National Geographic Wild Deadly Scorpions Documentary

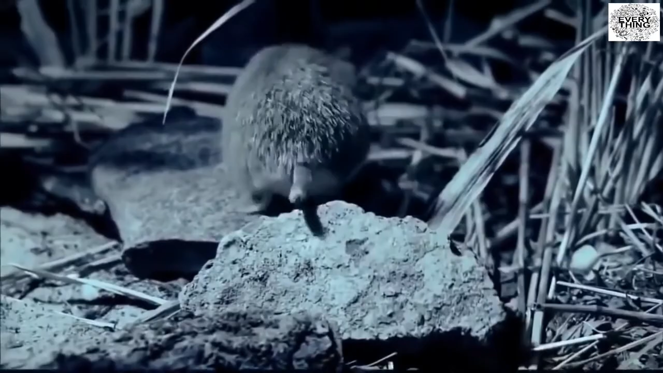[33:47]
Gregarious and rarely still, this rodent scours the ground for food.
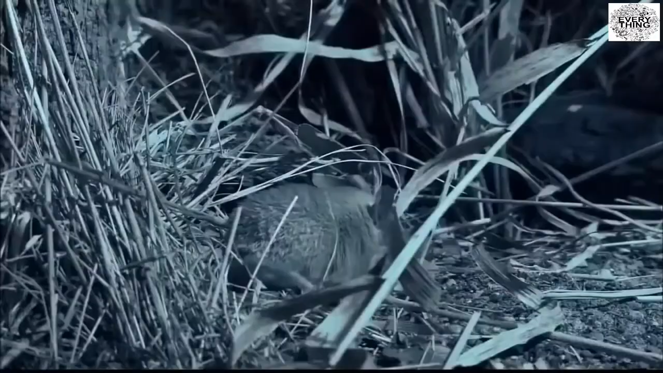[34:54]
But in this bare-bones desert environment, anything edible will suffice.
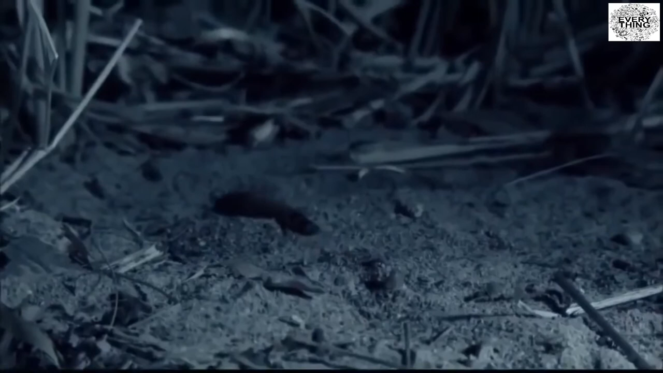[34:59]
A mule worm's plotting pace is no match for the quick reflexes of its predator.
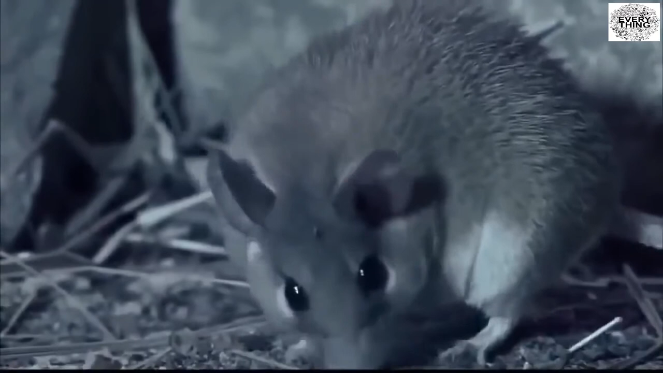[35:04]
Squirming and struggling only serve to provide the mouse with some sport before dinner.